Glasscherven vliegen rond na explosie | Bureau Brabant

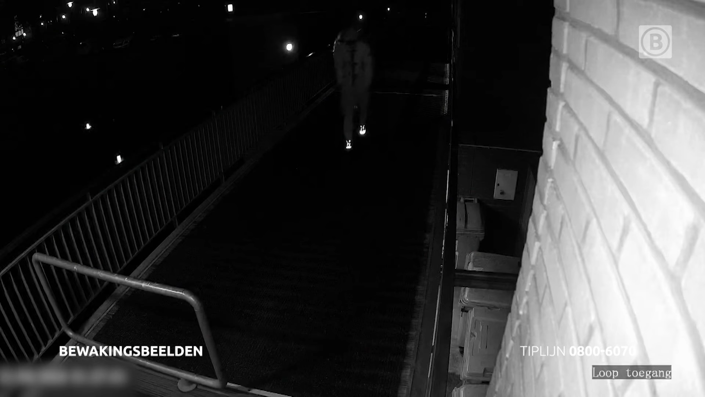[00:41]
Dit zijn ze. Deze mannen worden verdacht van betrokkenheid bij de ontploffing bij het slaapkamerraam van het appartement.